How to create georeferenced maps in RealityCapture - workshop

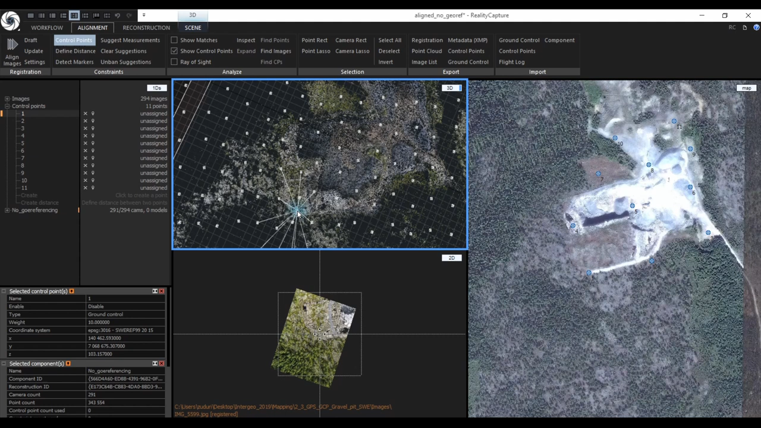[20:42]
in the sparse point and the cameras that actually see that point. So, I can move around in 3D view
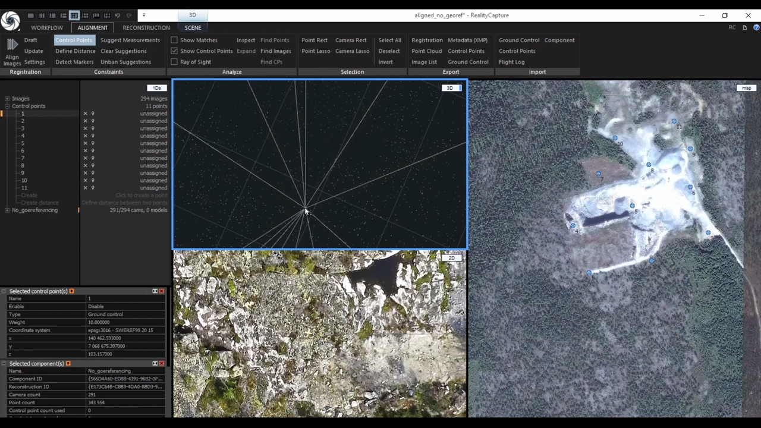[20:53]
and check the 2D view to roughly place the first point. As you can see, the suggestions were created and all I need to do
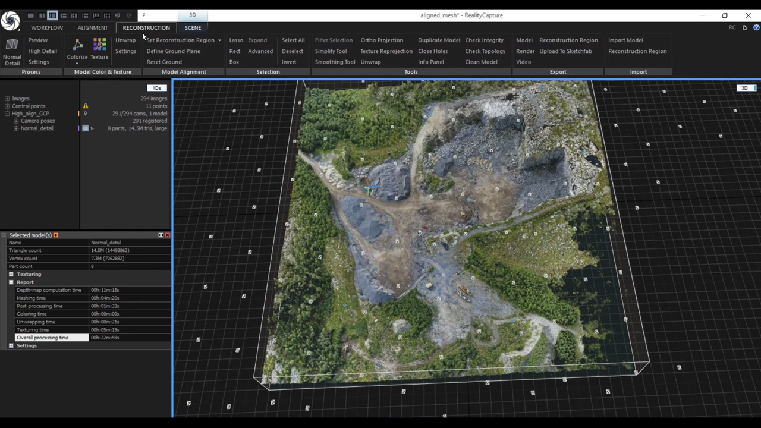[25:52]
we can create a georeferenced map. In reality capture it's called orthographic projection. You can find it in the reconstruction tab in the section tools. Once you click it, you can see that the tool is displayed in the 1DS view, the auto projection tool and also the widget for placing the region for of the map is displayed in 3D view. Again, the orange square defines the upper left corner of the auto graphic projection. You can define which area you wish to project.
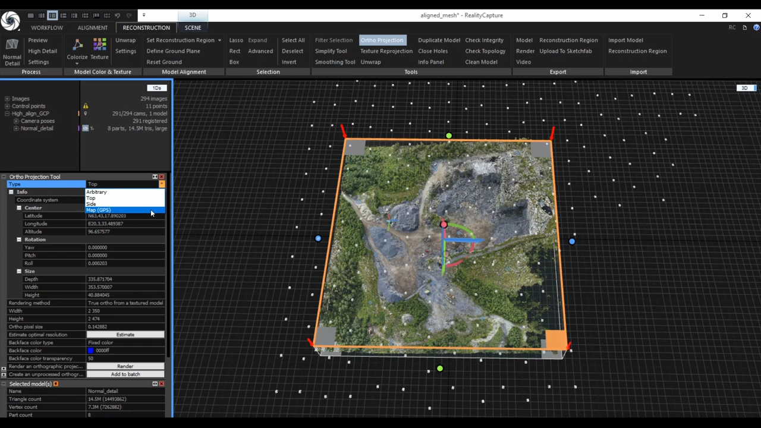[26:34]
You can also define if you want to create directly the map in GPS, therefore WGS84 coordinate system or if you want to create some side projections,
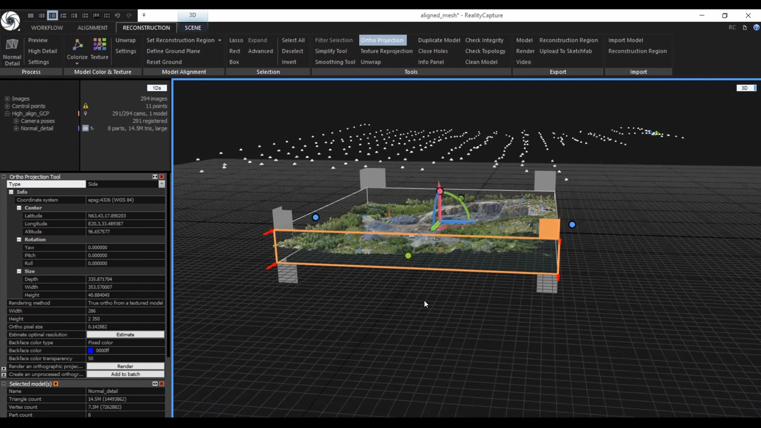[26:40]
then the area is automatically placed on the side
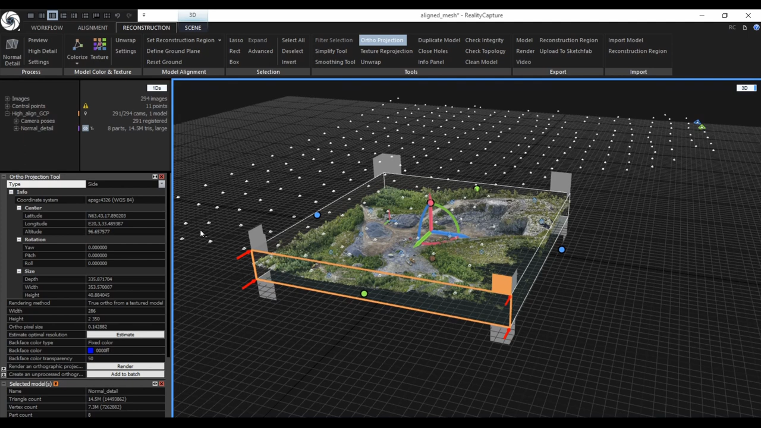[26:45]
of your model or if you want to create top map or top orthographic projection.
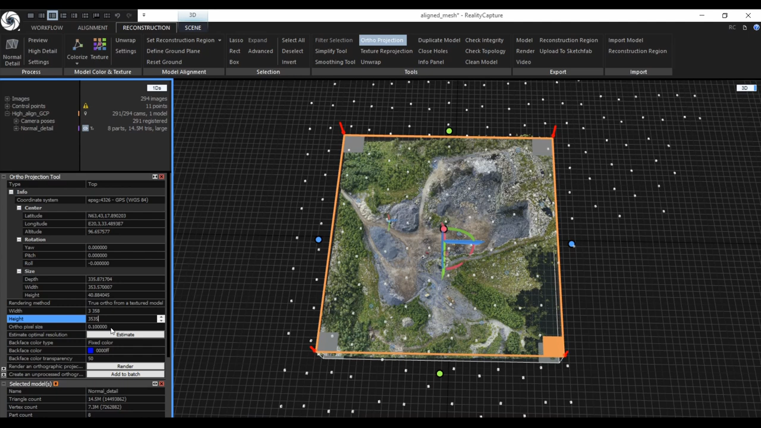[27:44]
Therefore, if we want for example 10 centimeters per pixel, we need to set 0.1 value and create the orthographic or create the map with the resolution 10 centimeters per pixel. We can either edit the badge and define all other orthographic projection and render them at once or render the projection directly. It takes several seconds to create
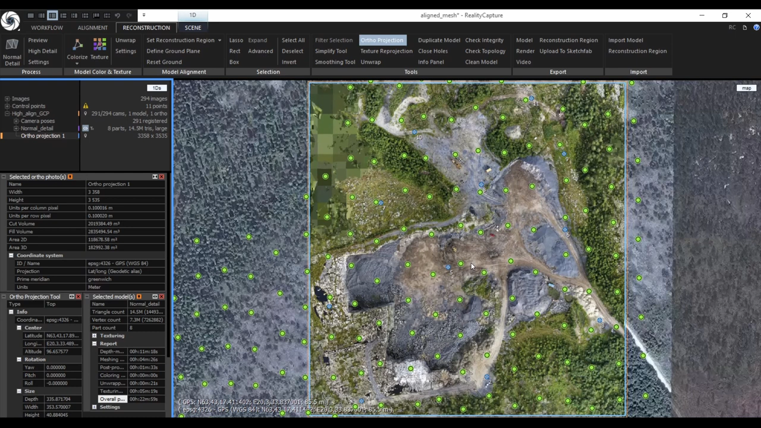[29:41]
you can also drag and drop orthographic projection into the map view and see it directly in the map with the combination of the ground control points and also with the cameras.
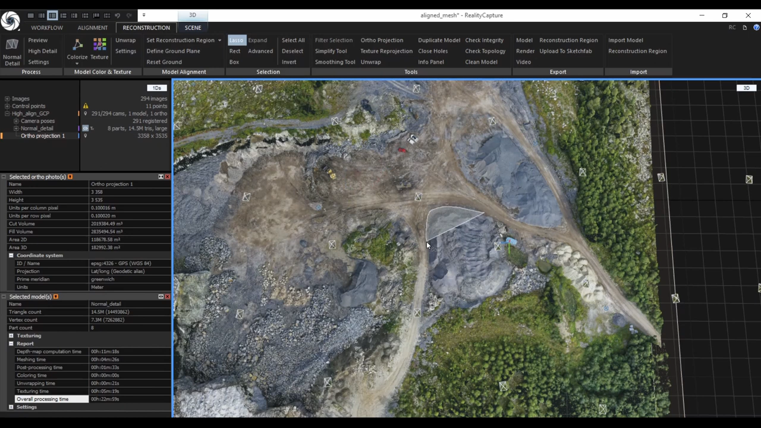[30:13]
So you select the triangles that you wish to project on the orthographic projection. You do not have to place or re-scale the region manually.
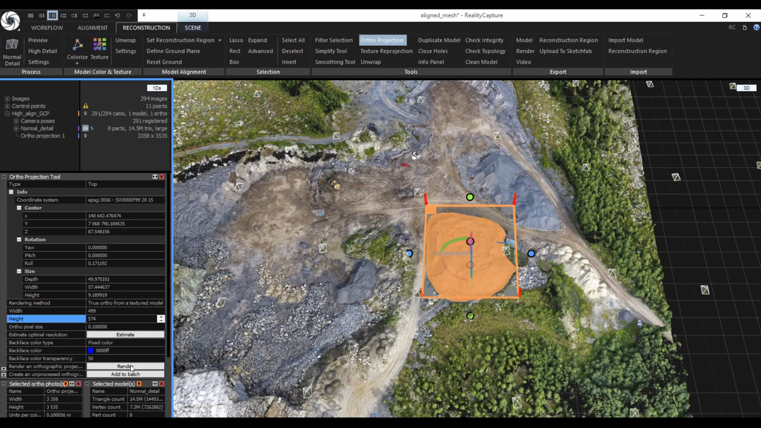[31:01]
For example, 10 centimeters per pixel again and render the orthographic projection.
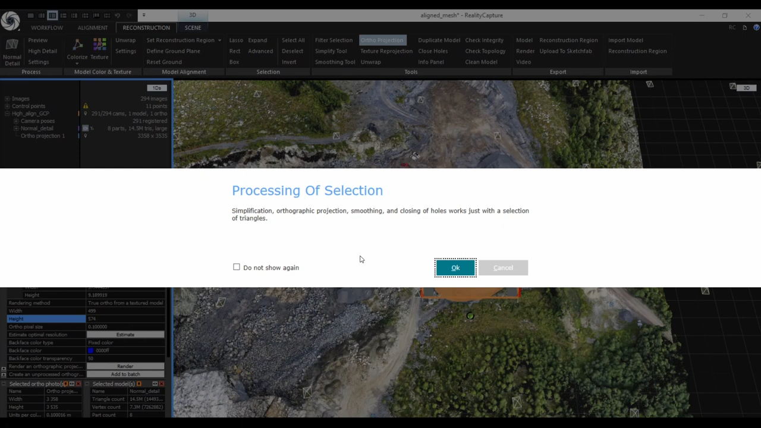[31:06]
The application warns you that you are trying to create the projection only from the selection. Then we can press OK because that's what we want to do.
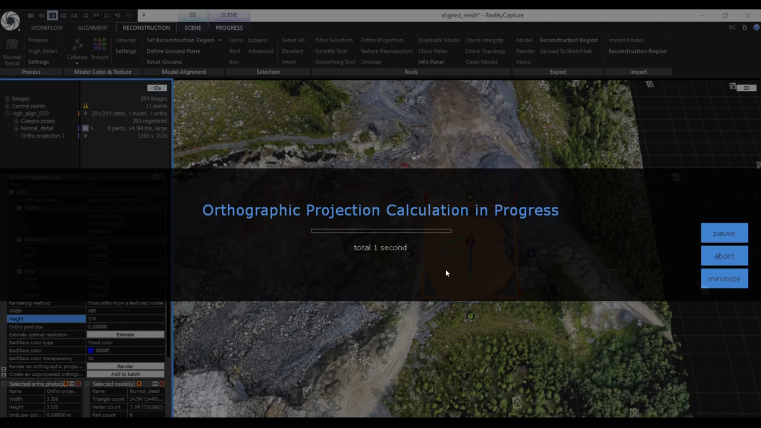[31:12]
And again, the orthographic projection is automatically displayed.
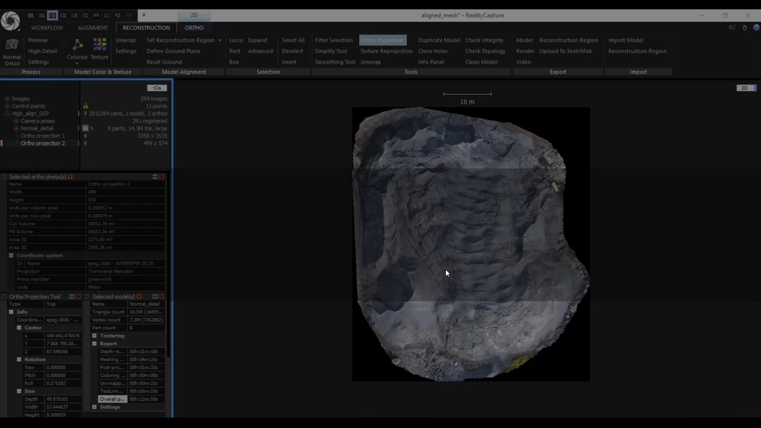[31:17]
As you can see, those areas that were not selected are not projected in the map. Even if we have several orthographic projections, we can again display them in the map view.
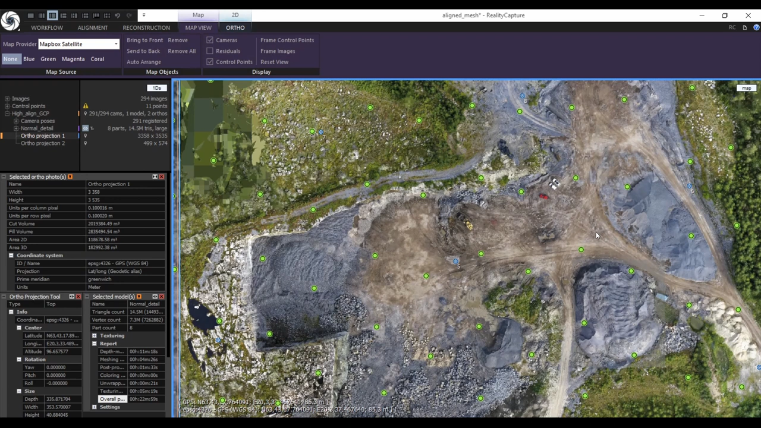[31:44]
When you select the map view context menu, you can remove all the images. You can bring them back and send them to back or bring them forth. It depends on you, so you can analyze your data directly in RealityCapture.
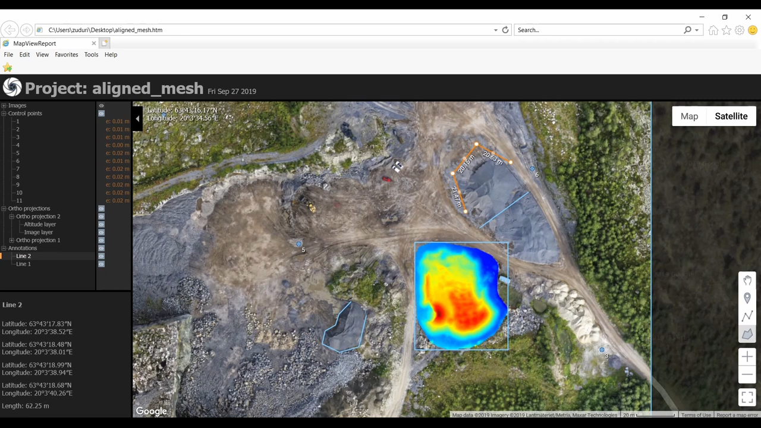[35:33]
You can also create area measurements bounded with the polygonal line. And you will close the area with double click and you can see that also the length of the edges is calculated and also the overall area of the selected part of your map.